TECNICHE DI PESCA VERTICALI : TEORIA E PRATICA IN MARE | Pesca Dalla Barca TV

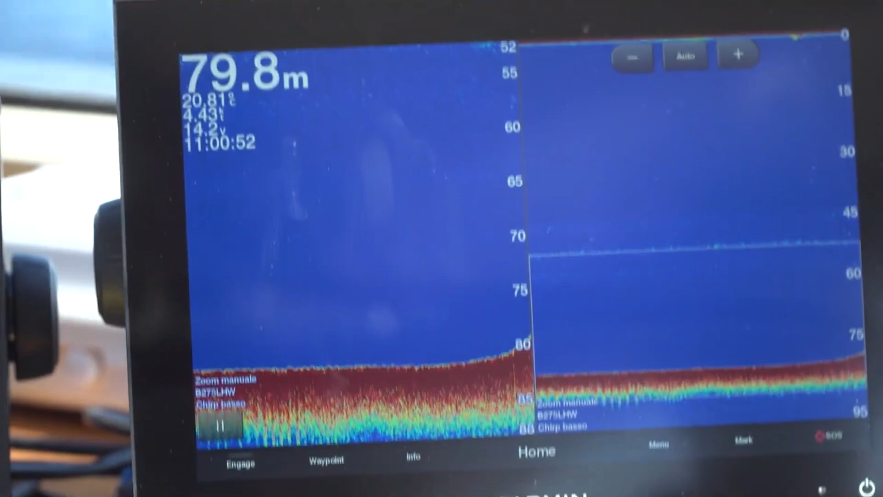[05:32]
On screen: depth 79.8 m
e in teoria sopra corrente ci dovrebbero essere i pesci e quindi un po' di marcatura è quella che ci interessa.